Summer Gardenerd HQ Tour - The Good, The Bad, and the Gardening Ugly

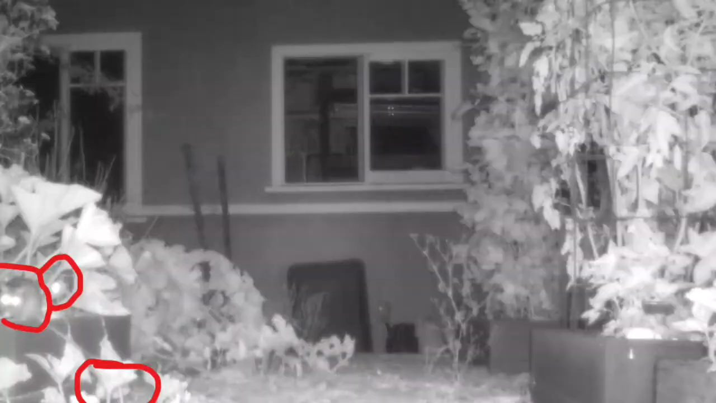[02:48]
At one point we put up a night vision motion sensor camera and we took pictures of how big the rats were and they were enormous.